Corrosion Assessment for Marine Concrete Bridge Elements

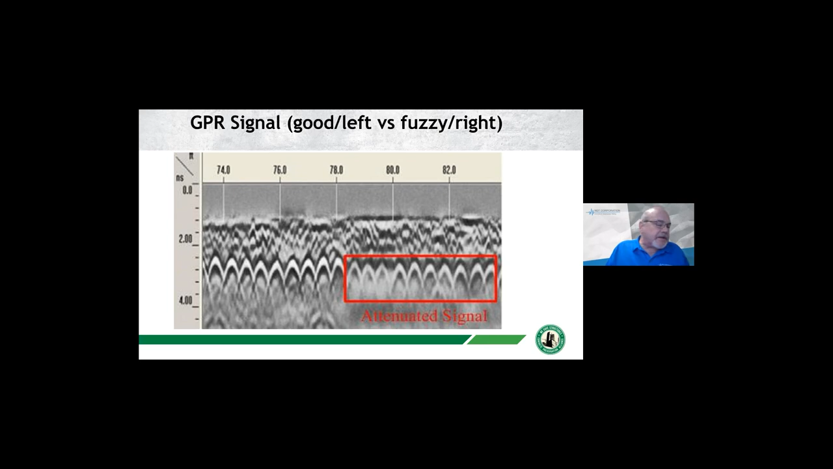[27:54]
Maybe there's some cracking, some air voids that are getting in there, some de-bonding. And that is where the signal gets a little bit fuzzy. So that's how we can, by doing grid spacing and collect data over a certain area, we can get a lot of information on the concrete structure. So here's a picture on the left of the 900 megahertz.
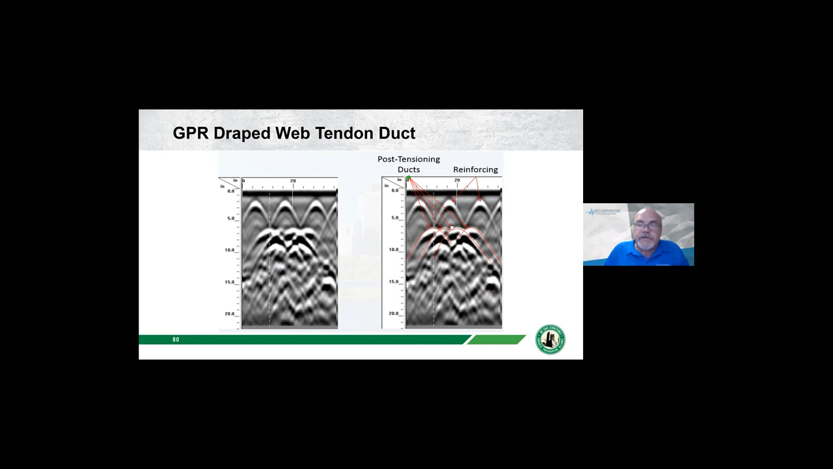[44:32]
And we can differentiate between the reinforcing of the parabolas of the steel and where the post-tension tendon ducts are. And once we locate them, we would do the sonic testing right over them to determine are there voids over those tendon ducts.